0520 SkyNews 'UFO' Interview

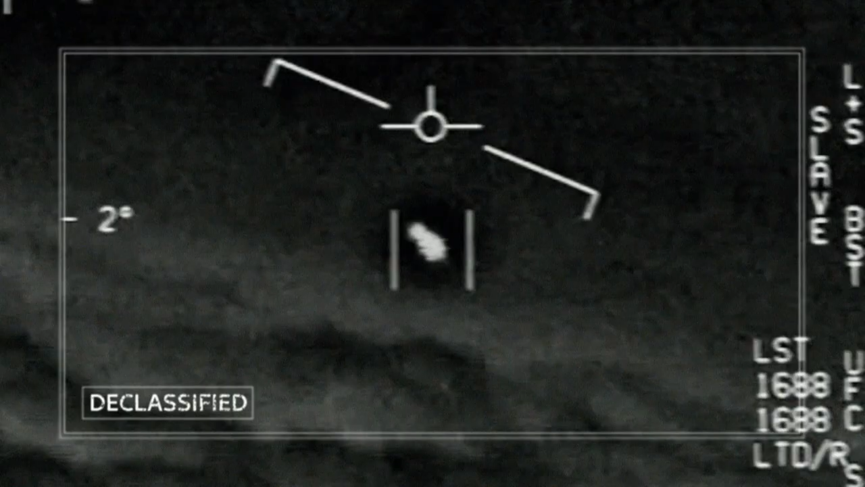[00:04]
In the language of the U.S. Department of Defense, these are unidentified aerial phenomena, videos which add fuel to the belief of some that we are not alone.
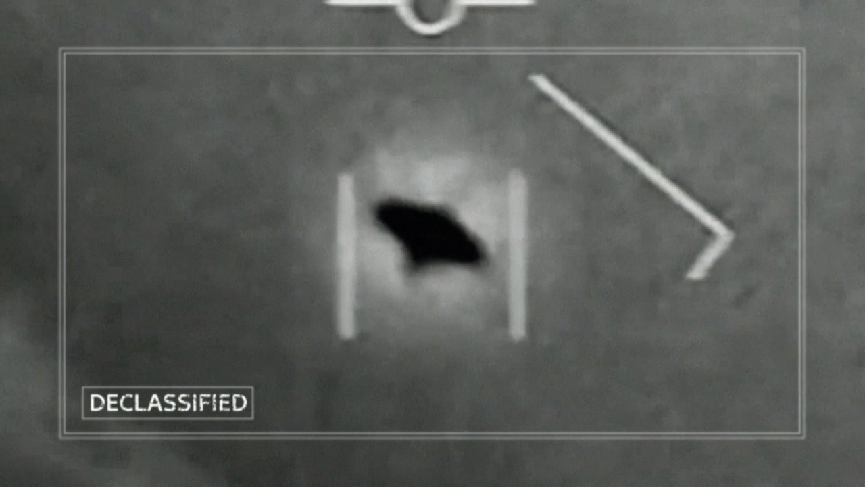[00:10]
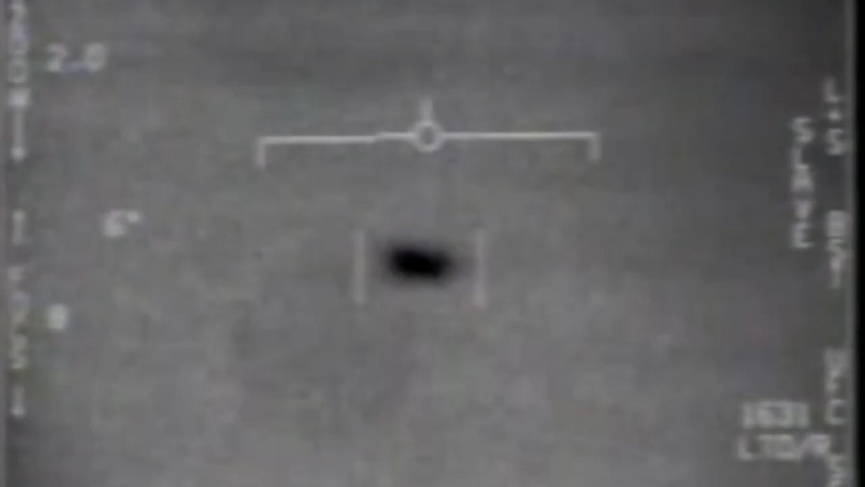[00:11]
The first incident was filmed off the California coast in 2004, an oval shape hovering, and in the words of the Navy pilot who recorded this, not behaving by the normal laws of physics.
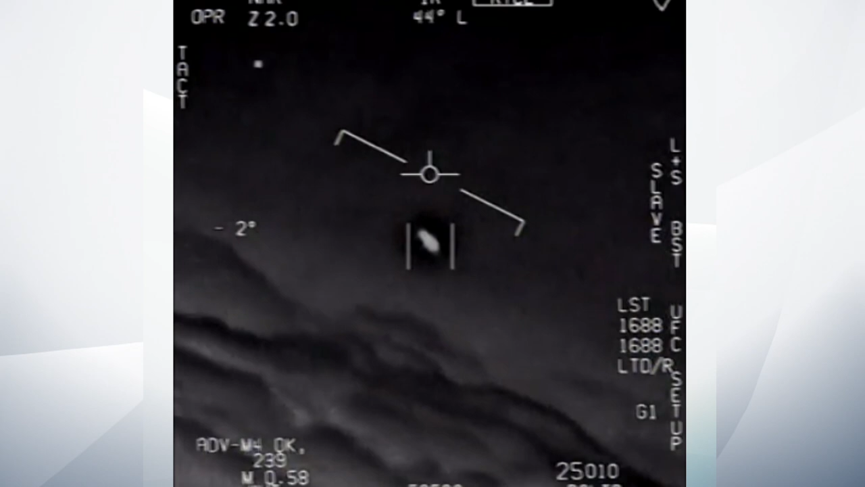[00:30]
In 2015, pilots flying off the east coast of America spotted this, again its speed and movement, apparently astounding, experienced aircrew.
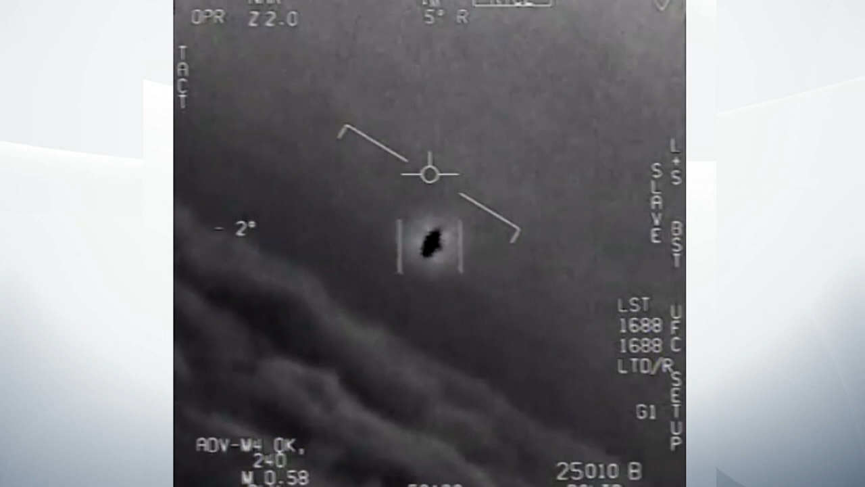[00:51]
That same year, racing across the surface of the ocean, something that it took some skill to capture.
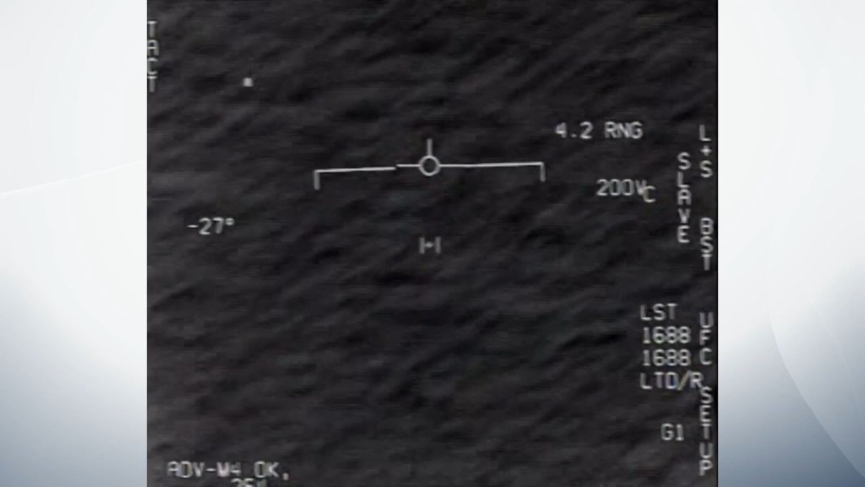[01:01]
All of these videos have been leaked in the past, but the U.S.